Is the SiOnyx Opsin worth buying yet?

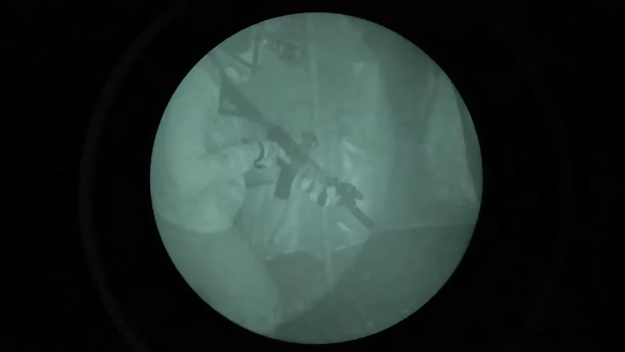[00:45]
When the Psyonix Opsin originally launched, it was not competitive with other night vision devices on the market
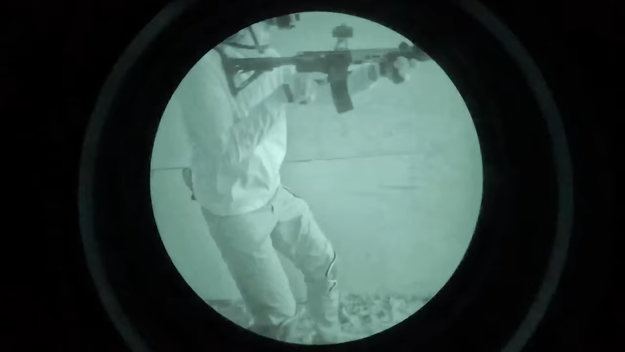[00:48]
because even as much as digital night vision has improved in the last couple of years,
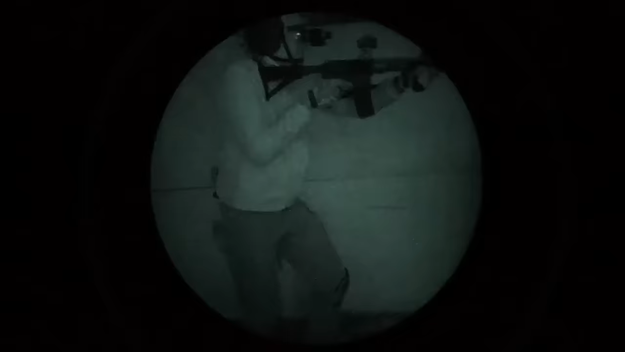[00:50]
it still cannot hang with even generation 2 night vision just in terms of raw performance.
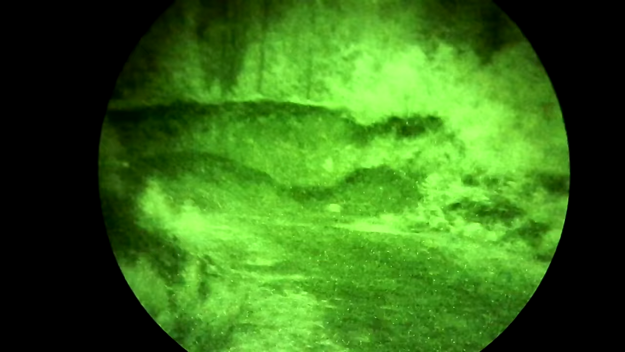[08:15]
but they are really hard to use and they create pretty poor quality footage.
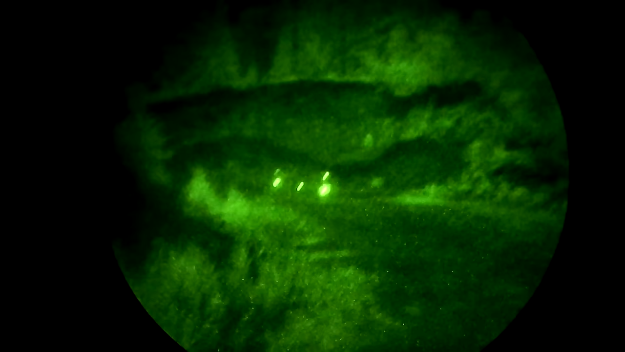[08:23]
The convenience of first person night vision recording from the Opsyn is definitely a factor.
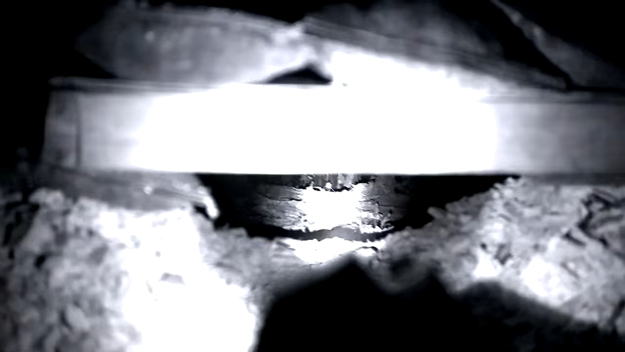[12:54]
The Opsin doesn't handle contrasting light as well as a real Nod,
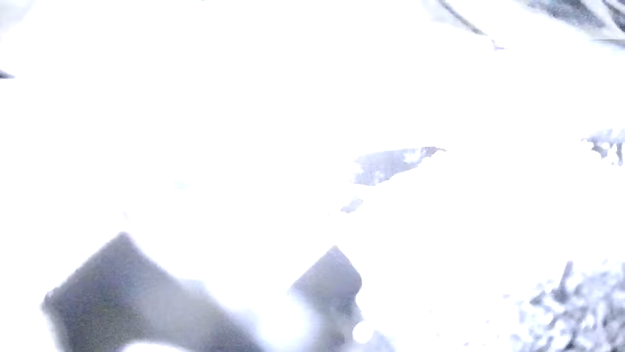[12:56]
so the light and shadows under the tree cover made it really difficult to see.
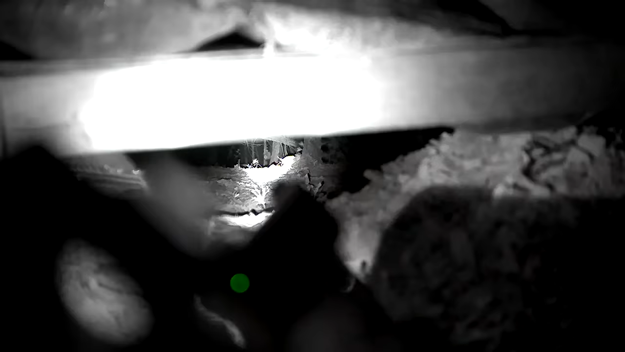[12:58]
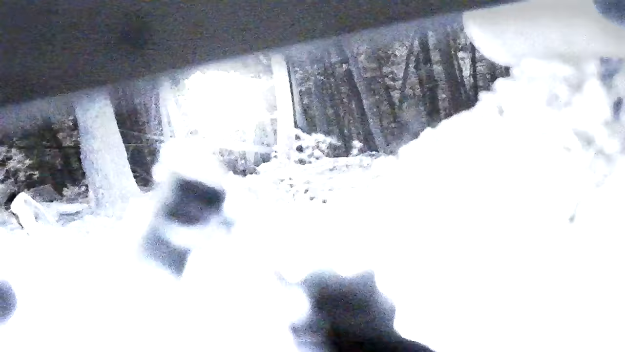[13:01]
I also had a problem with my IR laser.
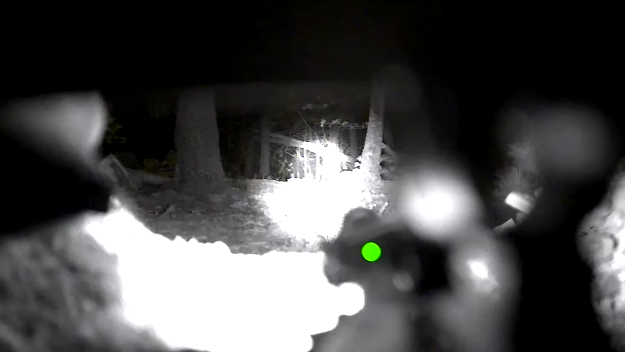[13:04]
I was using a borrowed D-Ball A4, which has two illumination modes.
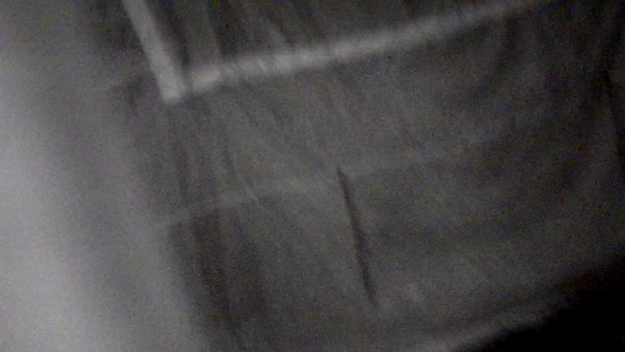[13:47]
It was really not that dark, but I was stumbling blind through most of the tent,
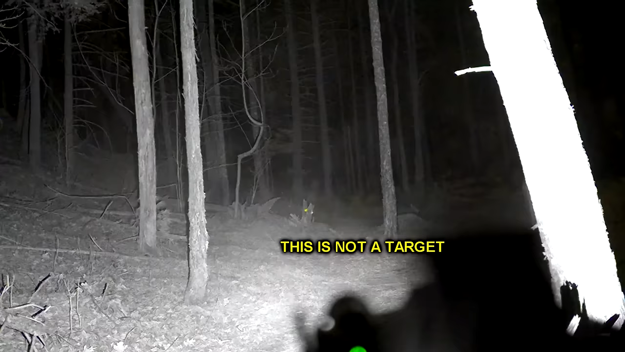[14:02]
The match dragged on until about 5 o'clock in the morning, and by then the moon was going down and the shadows became an issue on certain stages.
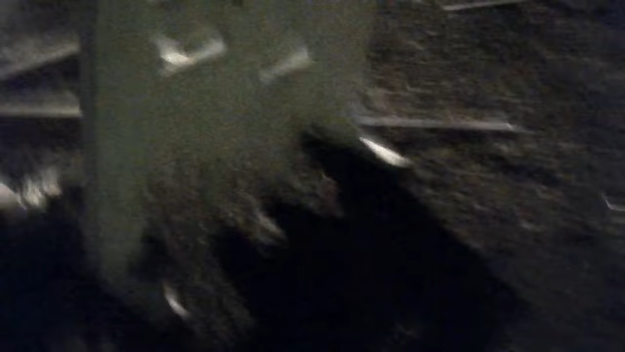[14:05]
A couple of times I was forced to use the illuminator because I
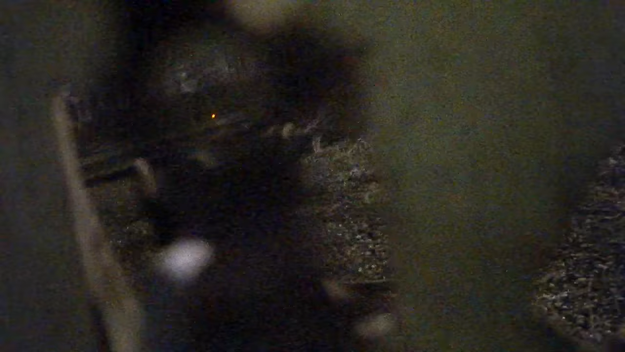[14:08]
was simply unable to spot the target well enough to make hits with passive,
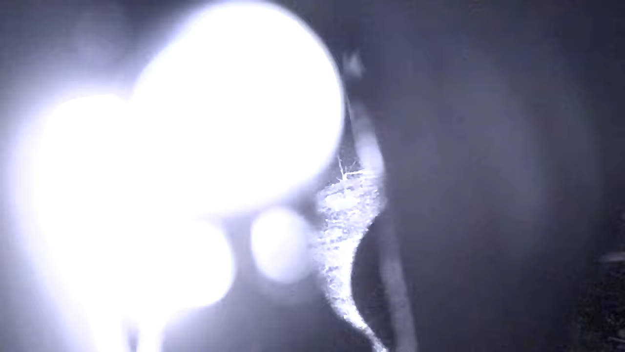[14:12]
but that meant making a no-win choice between the CQB flood illuminator and the spot illuminator.
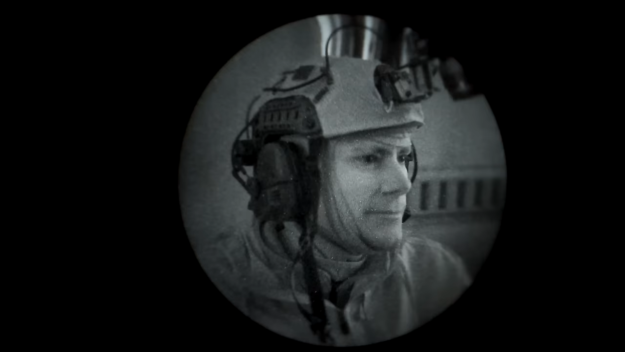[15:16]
I ditched my eye pro on every stage that didn't involve shooting steel up close because otherwise this thing was just jamming my eye pro back into my eyeball and it was not comfortable.
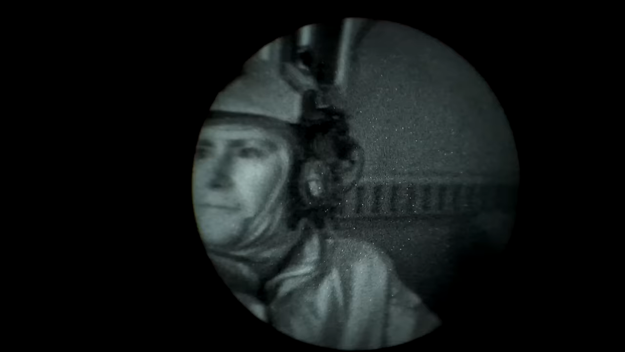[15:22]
The Opsin also supposedly has a 45 degree horizontal field of view versus a 40 degree field of view for your average night vision device,
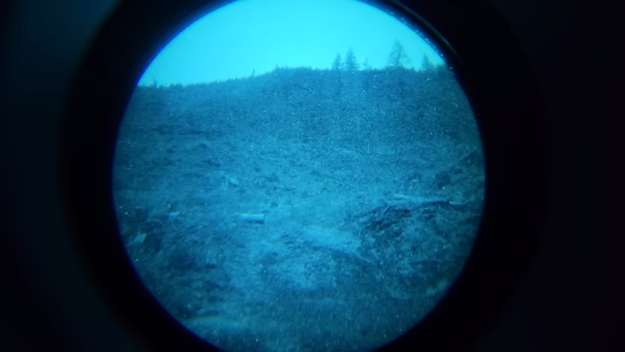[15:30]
but this is a widescreen device so the vertical component is chopped off.
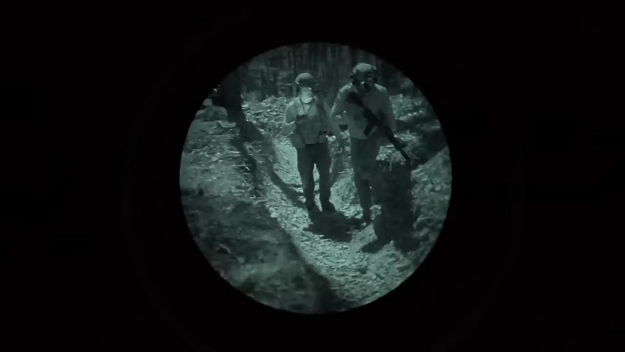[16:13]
I know they say it's like less than two frames, but I mean, whatever. Whatever you're doing isn't enough because you can still see it. When you turn your head wearing the Opsin, your unaided eye is just a little bit ahead of the eye with the Opsin in front of it and it is fucking nauseating.
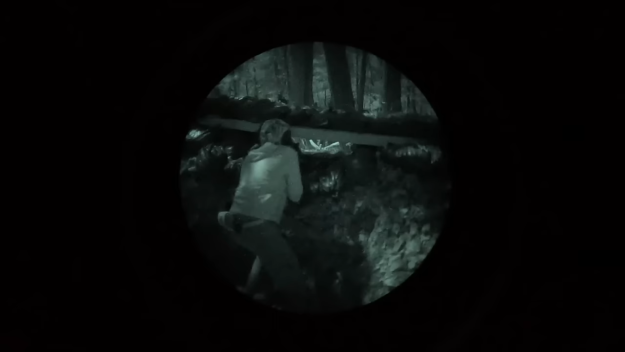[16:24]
Also, the resolution of the Opsin seems to be effectively lower than any analog night vision device I have ever used, though it's hard to say for sure because analog night vision resolution is measured in line pair per millimeter instead of in raw pixels. Regardless, it is definitely harder to identify things at distance with the Opsin and also harder to,